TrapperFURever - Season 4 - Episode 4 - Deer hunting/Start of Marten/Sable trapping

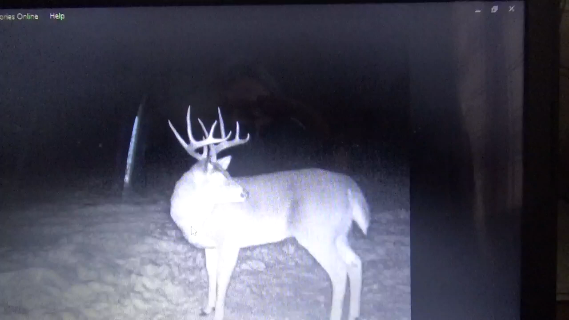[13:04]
Hey there, everyone. Uh, it's like I was saying yesterday, this is one of the bucks I was trying to search for this, uh, hunting season. It's not a very good, uh, it's not going to come out very good on the camera here, but just taking a video off of my laptop here. So anyway, it was a nice, uh, even five by five and, uh, got some length to him. And I don't think it was too, too wide, but just thought I'd show everybody that. I, uh, he didn't show up. So if he survives his hunting season or if he did, hopefully he'll be bigger and better next year.